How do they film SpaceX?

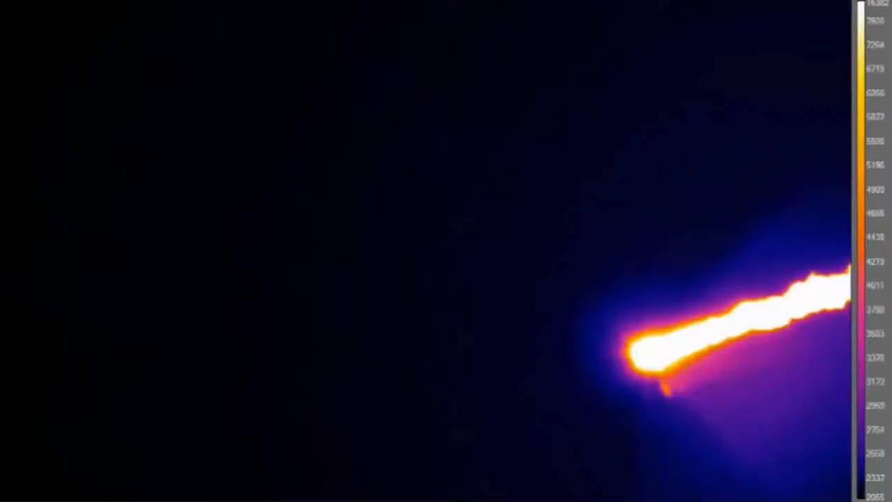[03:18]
They also make use of some infrared temperature cameras to measure the heat of the spacecraft as it burns through the atmosphere on reentry.